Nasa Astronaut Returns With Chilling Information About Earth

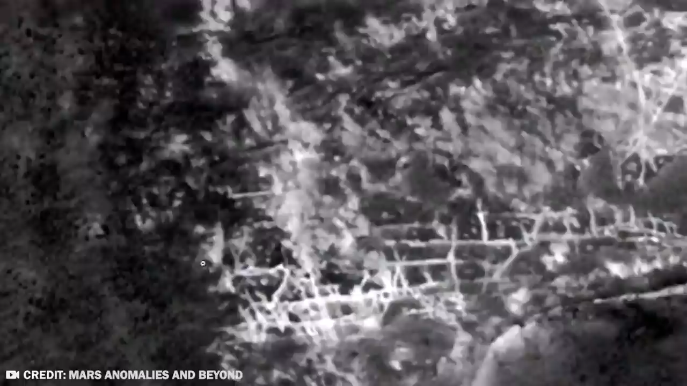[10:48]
UFO hunters have claimed that satellite images of Venus show massive cities and artificial structures that may be inhabited by aliens who can live in the challenging and hot conditions of the planet.
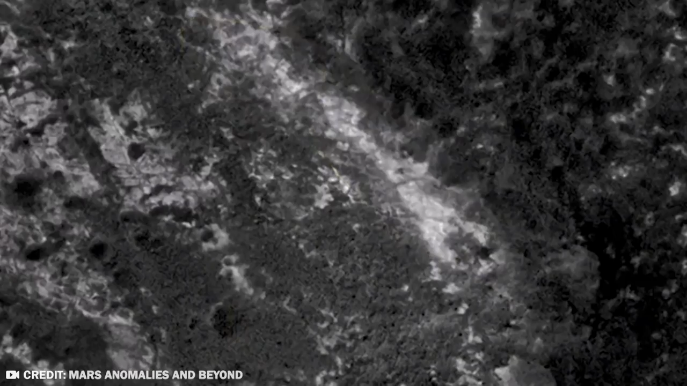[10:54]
The photos were taken by the Magellan probe that visited the planet on an information-gathering mission for NASA in 1989.
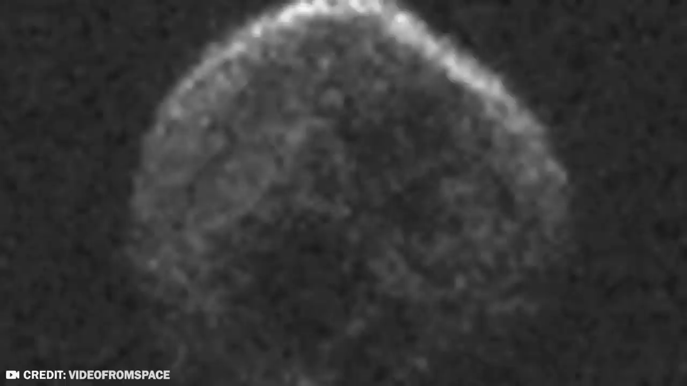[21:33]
On October 31st, 2015, a 600-meter-wide asteroid with frightening similarities to a human skull rushed past Earth.